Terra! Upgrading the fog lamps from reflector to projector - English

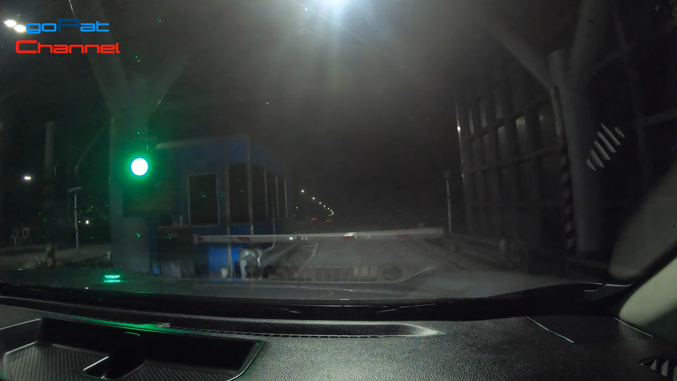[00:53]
I love driving at night. Yes, it is calming and relaxing because there are less cars and pedestrian on the road.
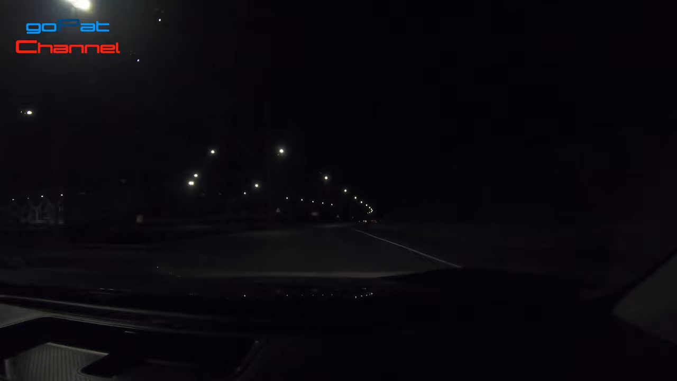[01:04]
However, Philippine roads are known to be dimly lit and even on urban roads. My car's headlights are perfectly bright. Oh yes, they are bright compared to a halogen. But the thing is, I need more light. Since most of the roads here in the Philippines is topped with an asphalt,
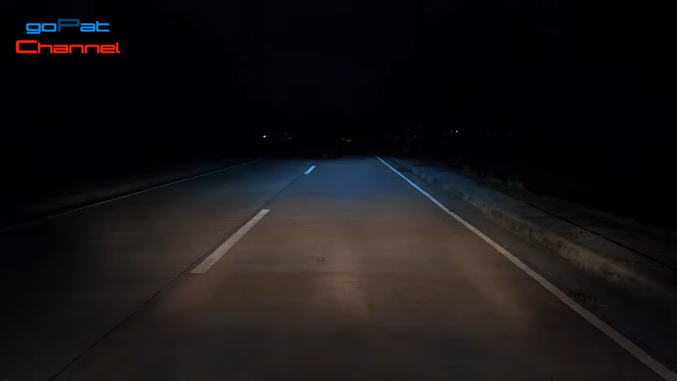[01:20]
the most exciting part when driving at night, when it is raining. It is giving me an impression that my headlight is off.
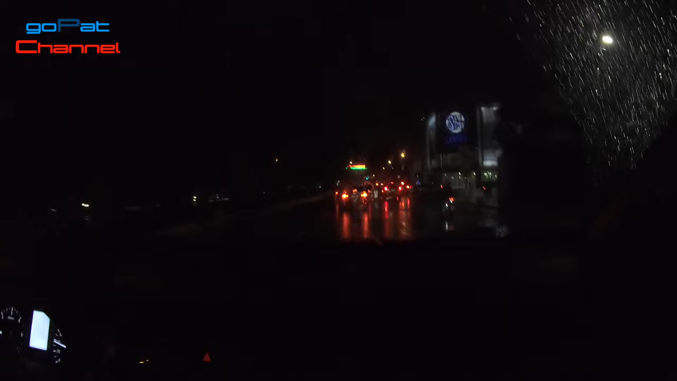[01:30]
I have difficulty seeing what is ahead. The best way to solve this problem is to upgrade my car's fog lamps, instead of installing an auxiliary LEDs.